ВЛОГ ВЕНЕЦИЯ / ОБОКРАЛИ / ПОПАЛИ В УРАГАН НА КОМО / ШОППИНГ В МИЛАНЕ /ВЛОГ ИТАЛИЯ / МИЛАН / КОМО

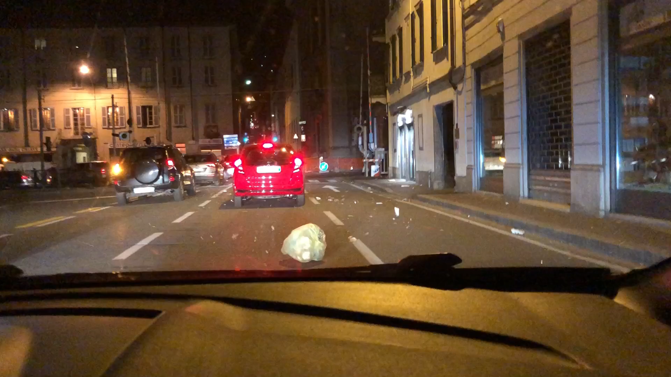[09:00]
Знаки поломаны, мотоциклы перевернуты, мусор летает по улице.
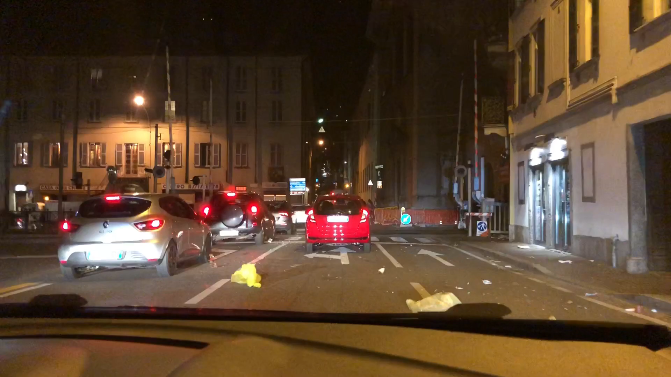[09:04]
Ой, вон фуникулёр, да, получается, или что? Ой, что?
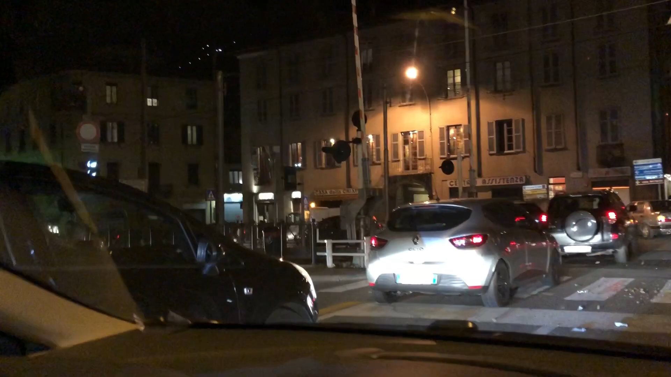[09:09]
Ой-ой. Жесть. Ой, смотри, здесь всё как...
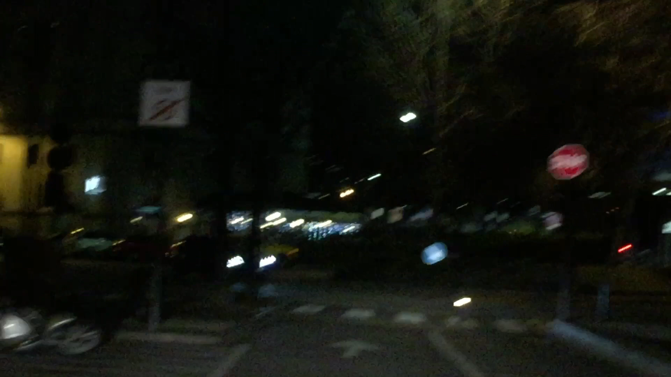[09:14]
Бедные мотоциклы. А эти леса, смотри, все порванные стоят. Сейчас домой хоть доедем, нормально.
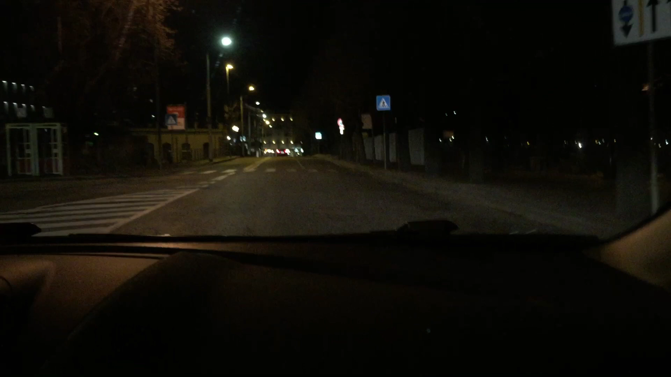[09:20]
Доедем, доедем. Вон вокзал, видишь, вон поезд.